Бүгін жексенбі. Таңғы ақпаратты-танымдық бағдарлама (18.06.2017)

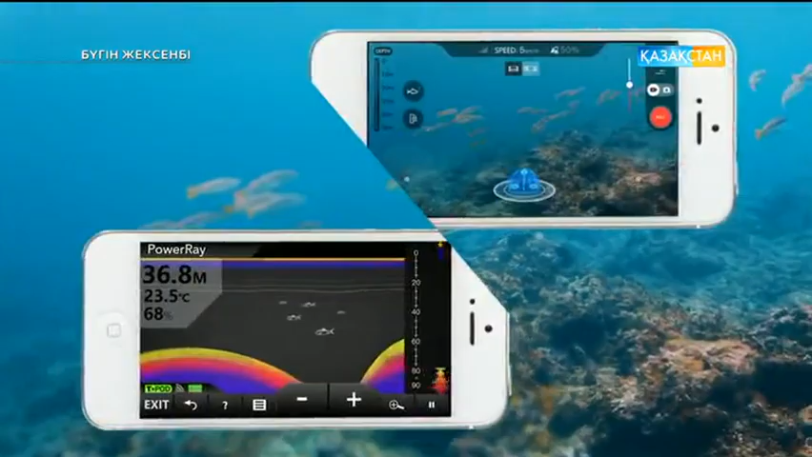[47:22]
On screen: depth 36.8 m, water 23.5°C
Ол үшін сіз су астына аппаратты жіберіп, өз гаджетіңіз арқылы қай балықты аулағыңыз келетінін көрсетесіз.